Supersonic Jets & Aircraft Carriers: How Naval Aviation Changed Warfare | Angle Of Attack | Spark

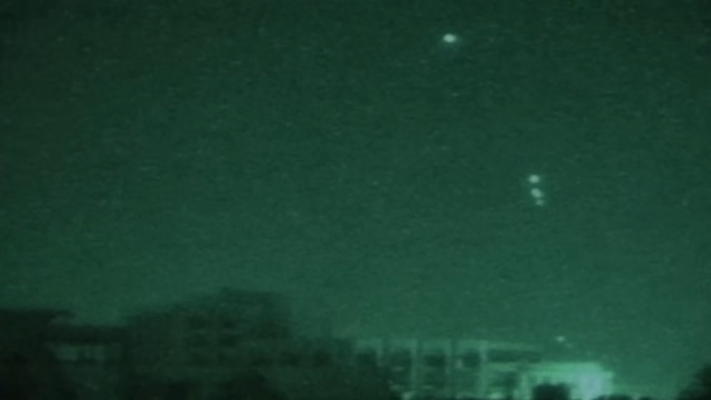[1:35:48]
It looked like somebody spraying a water hose.
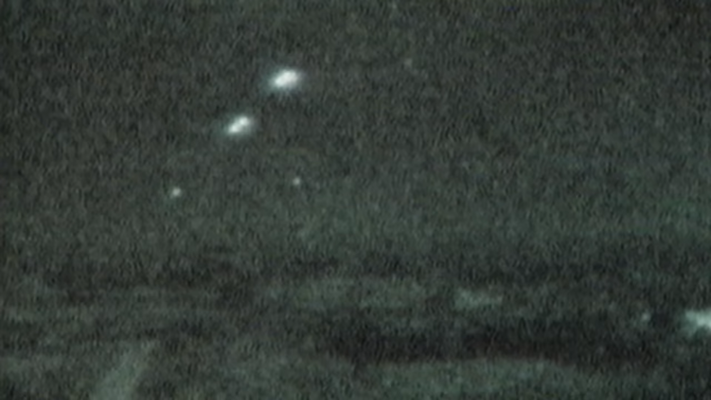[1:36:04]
Then we'd also see surf-stair missiles being launched.